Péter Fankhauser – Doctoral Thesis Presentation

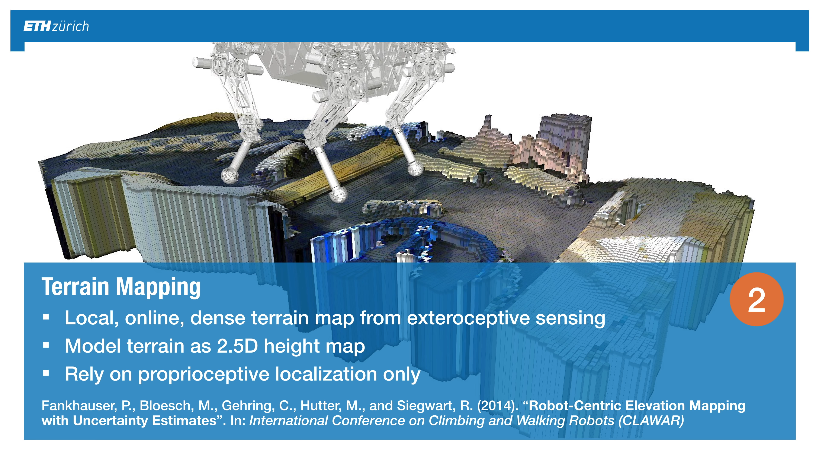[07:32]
We're going to model the terrain as a 2.5D surface map to represent the terrain. And importantly, we're going to only rely on proprioceptive localization, which makes it much more of us because we don't need any absolute or external localization system.
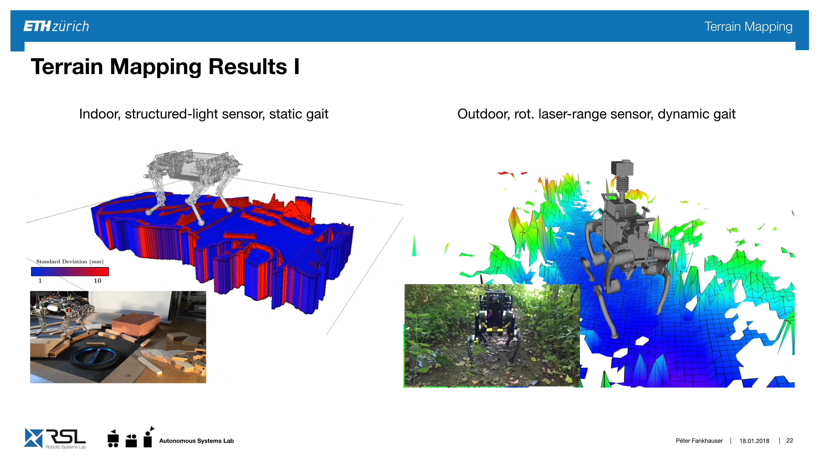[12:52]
On the right-hand side, it's outdoor, complete different setup in a forest with a rotating lasering sensor, with a dynamic trotting gained on a robot animal. And in both cases, same principle, but we see the difference in quality of the maps. Now to analyze this more clearly, we have done the following experiment.
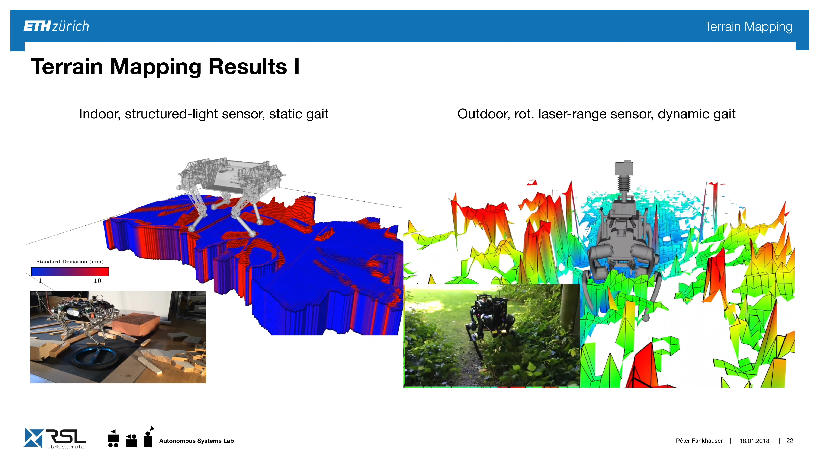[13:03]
We have created a scene, and then scanned it as a ground truth with this multi-station where we create the absolute point cloud from the environment.
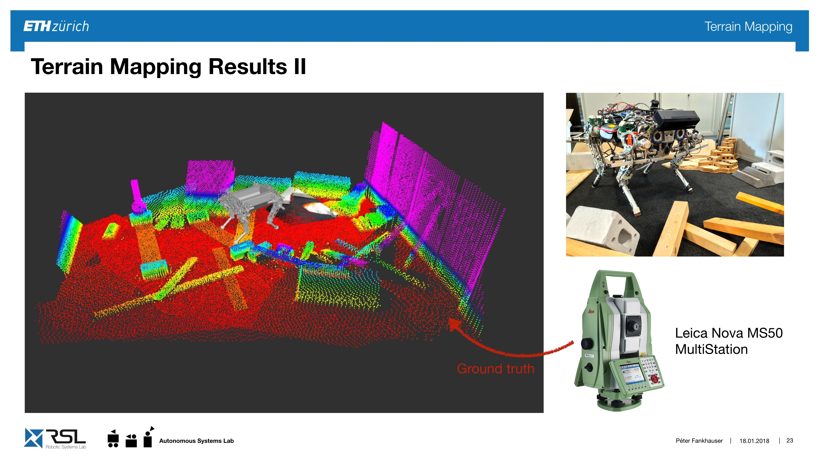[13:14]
And you see in the video how the robots walk through this environment, and in the front you see the current scan that it currently takes in comparison to the ground truth.
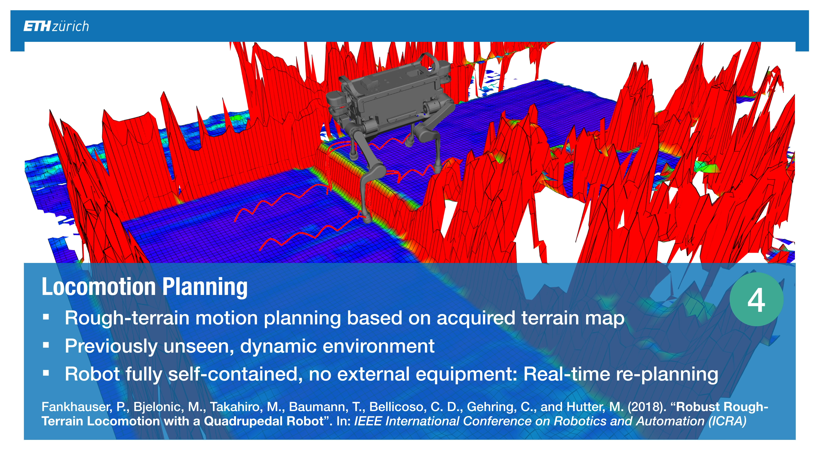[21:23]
The goal is to walk, that the system works in previously unseen dynamic environments, and everything should be fully contained. So there's no external equipment, and all the re-planning happens in real time. This is the overview of the entire scheme.
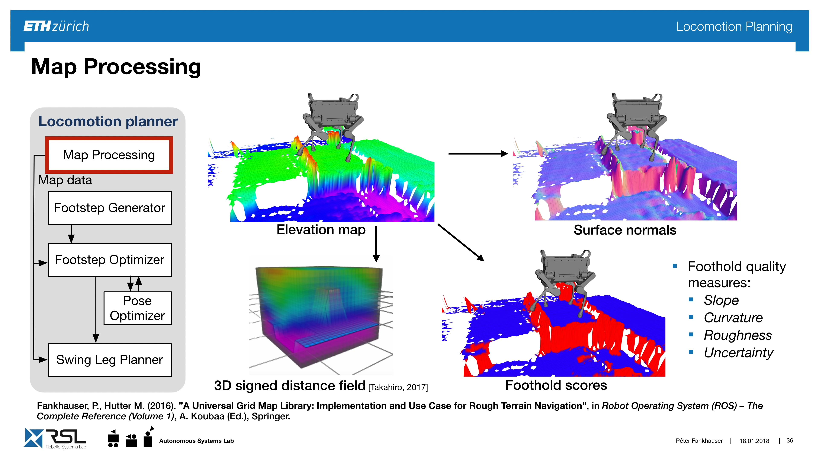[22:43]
of course, the uncertainty in the terrain, to create a foothold quality measure, telling us where is it safe and good to step out and where is it dangerous. And finally, we can create a three dimensional sign distance field in order to do fast collision checking. Now, first, we want to generate sequence of steps. And here's a top view. On the left, we see the robot standing in an arbitrary configuration.
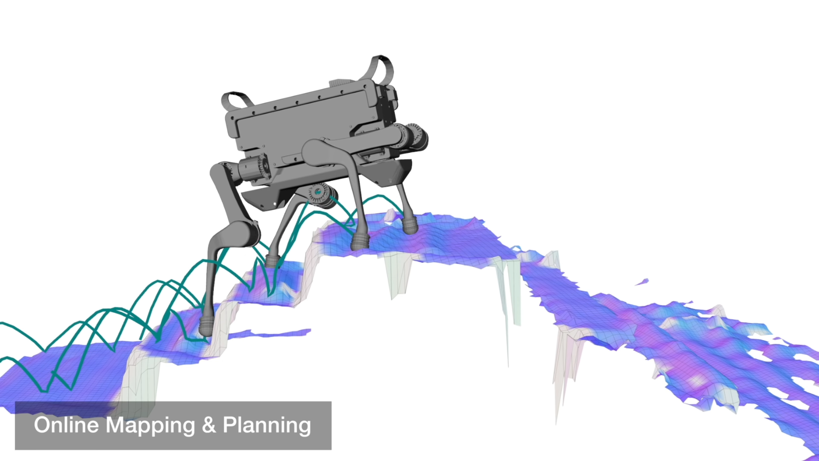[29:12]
We clearly see that the map is not perfect. However, our framework can robustly track this motion.
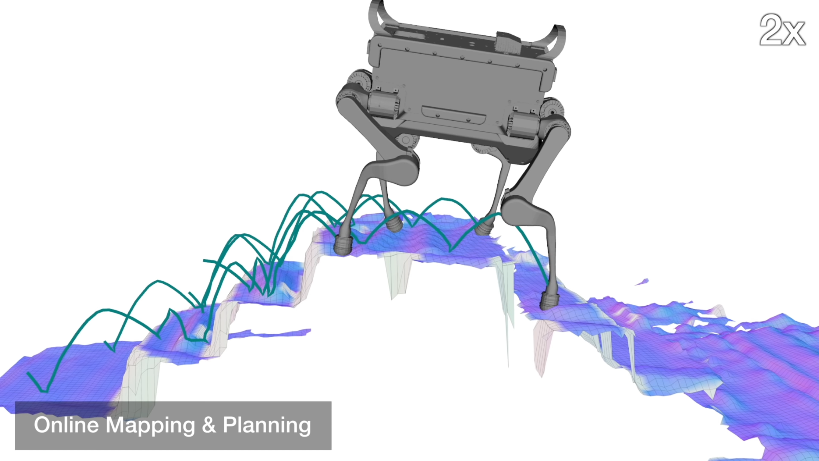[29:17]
We're going to see in a second how the hind legs slip.
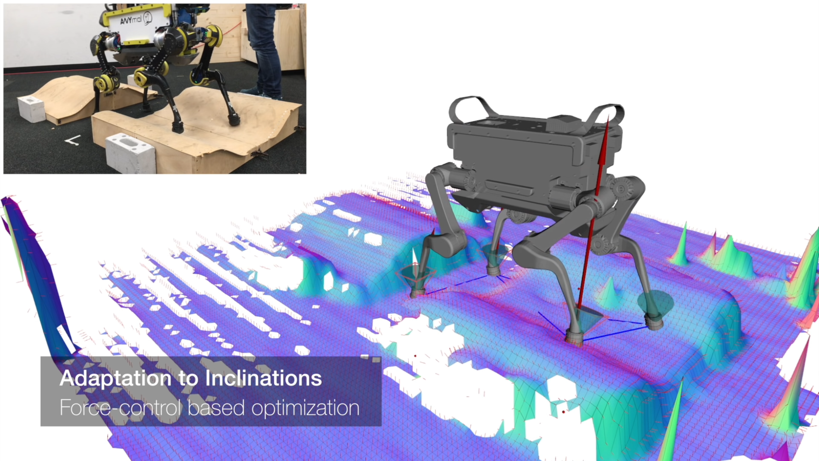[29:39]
such that the robot does not slip on inclined surfaces like these.
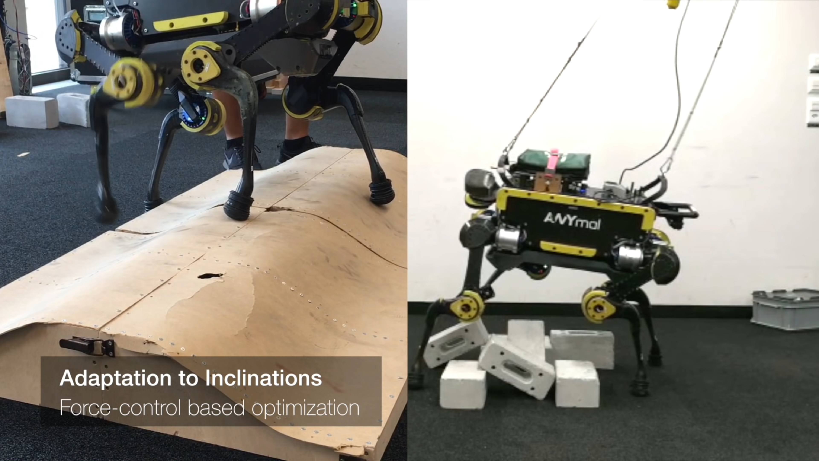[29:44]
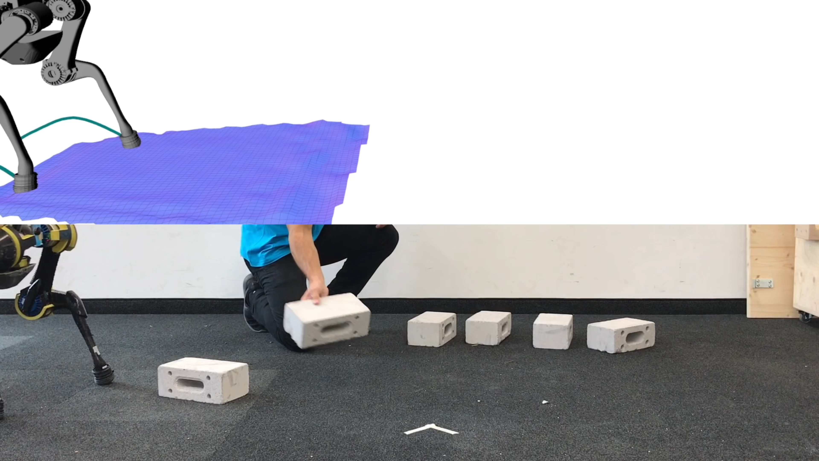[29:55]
The reactiveness of our approach is shown here, where we throw stones in front of it.
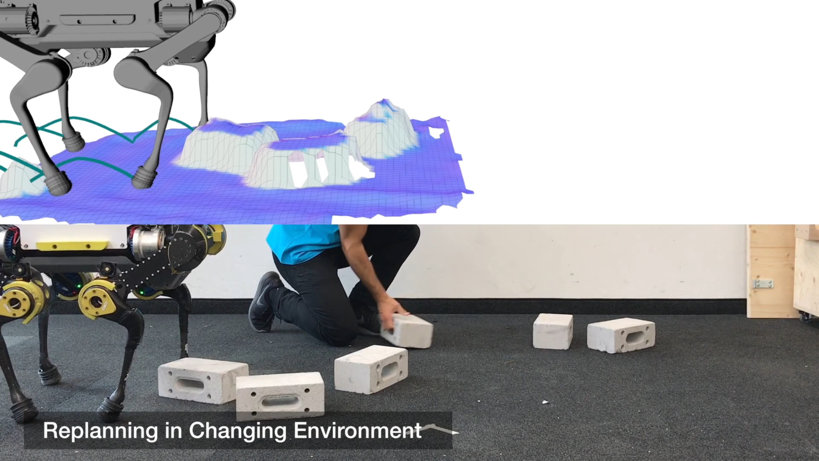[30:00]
And we see in the map up there how quickly the entire process reacts.
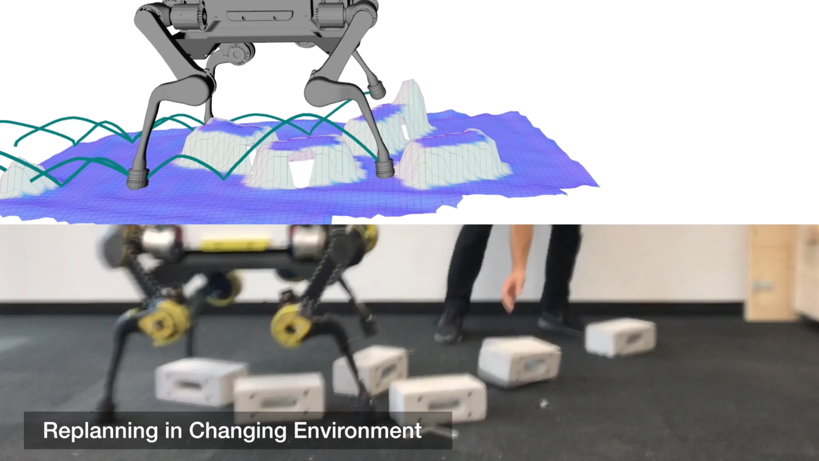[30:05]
And since the re-plining happens, it can walk safely over these obstacles that have been thrown in front of it.
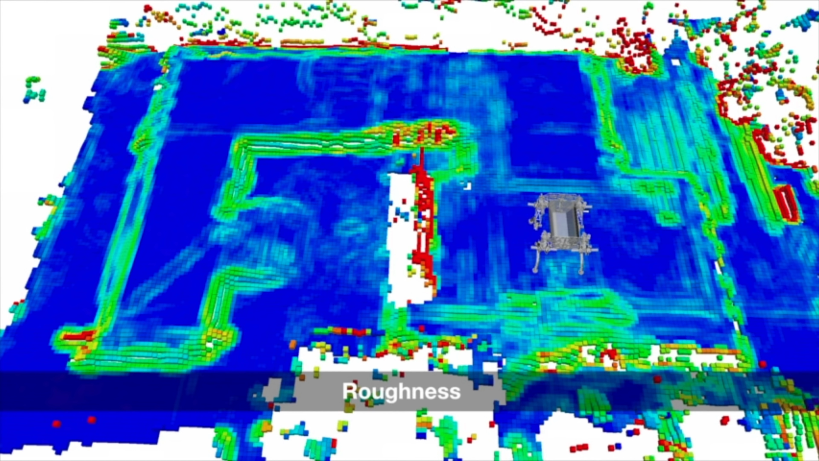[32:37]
So here it looks at the traversability and then finds a global path from the start to the goal location.
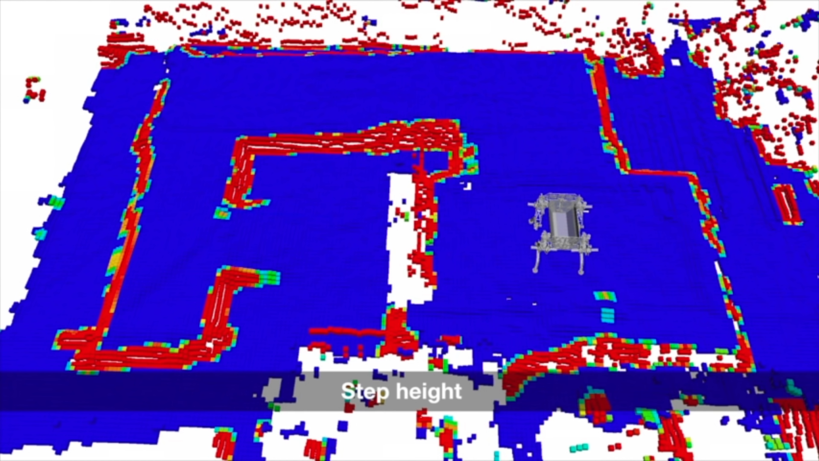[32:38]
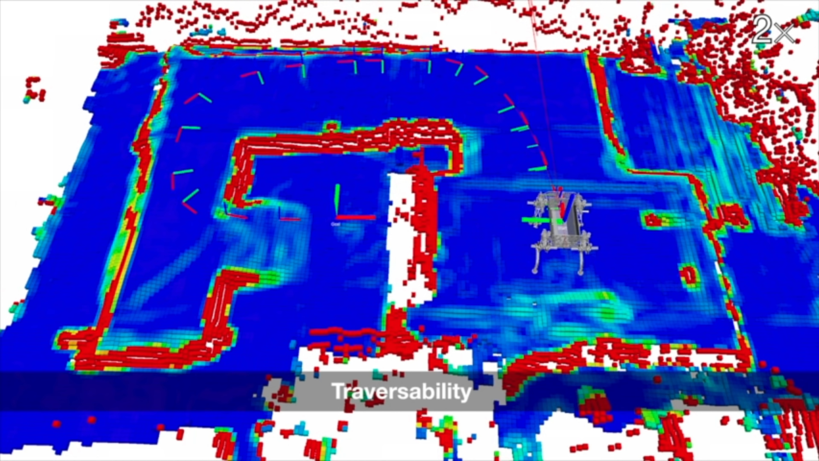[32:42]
And it starts tracking this and while it goes,
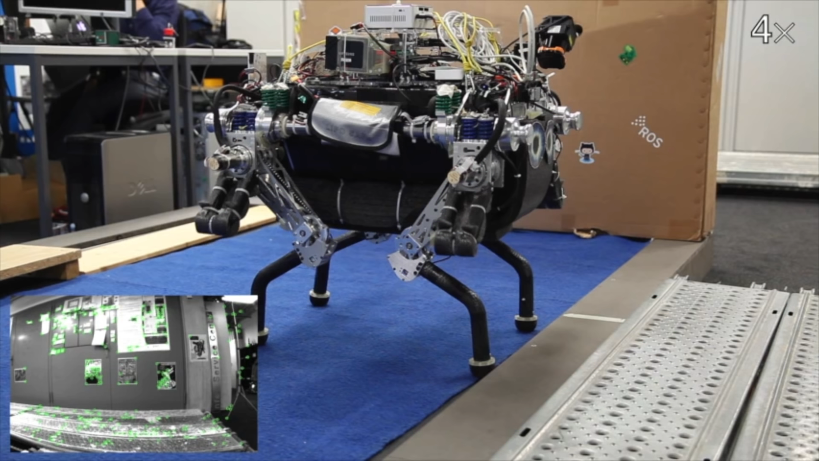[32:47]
it uses another camera image which is on the robot to localize itself within the map that was created by the flying vehicle.
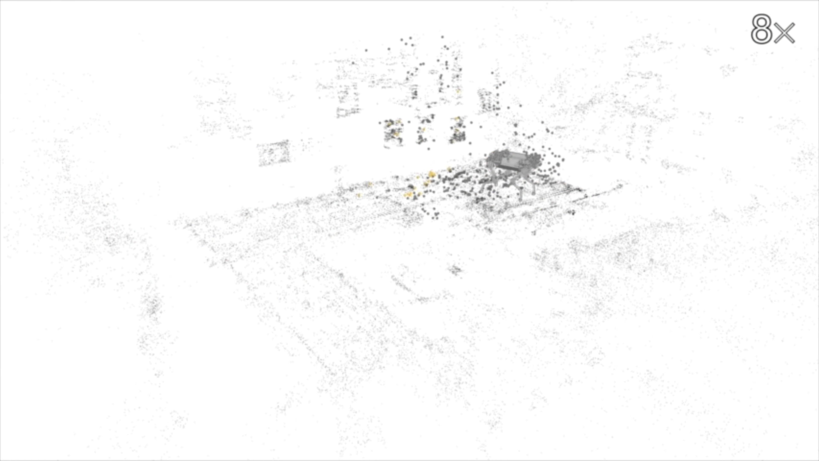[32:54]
We can see here how it matches those visual features from the current viewpoint in the global map.
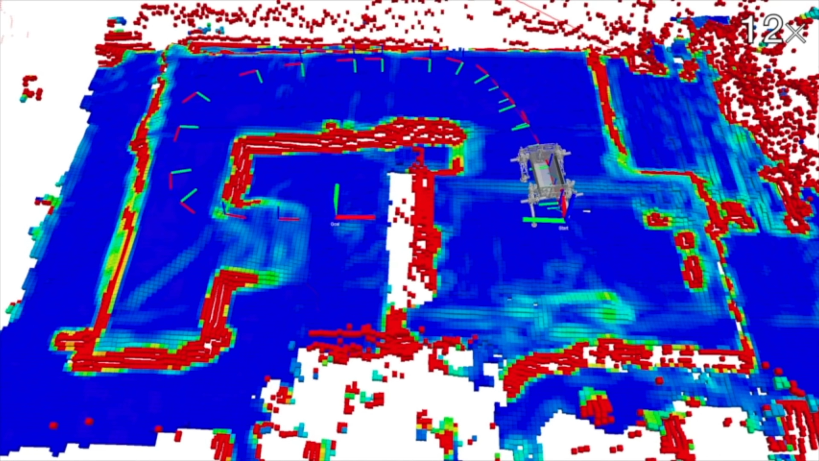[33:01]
It updates the map continuously and we're throwing an obstacle in front of it while walking.
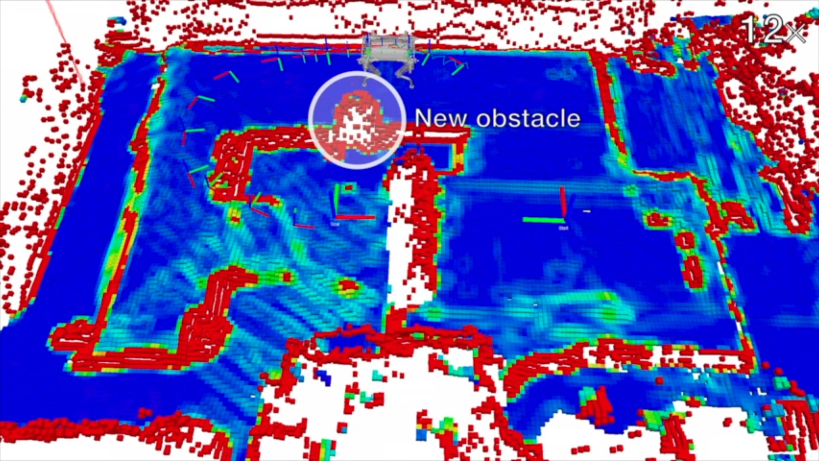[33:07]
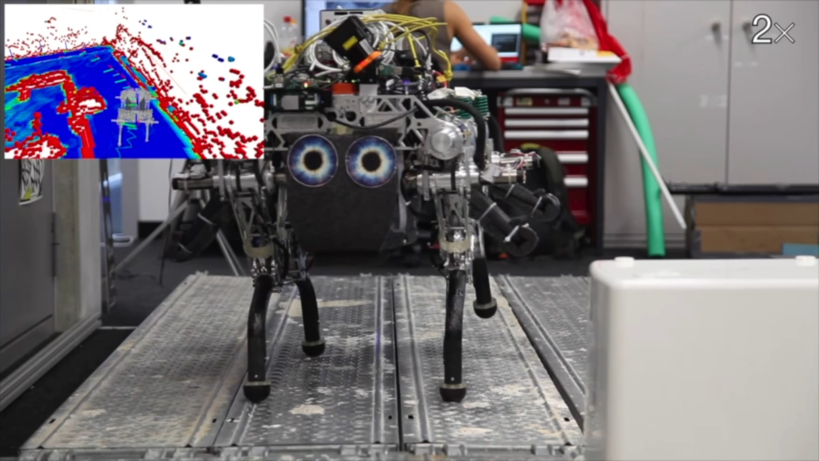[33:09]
And since it updates, it replans the motion such that it can adapt to a changing environment
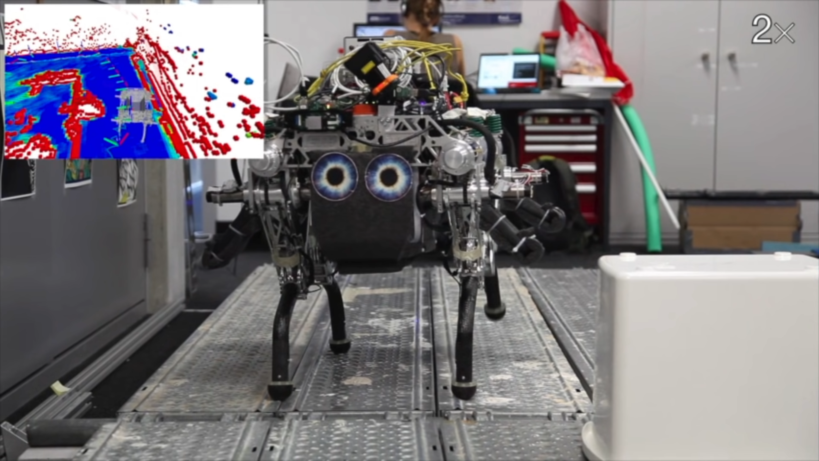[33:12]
and then make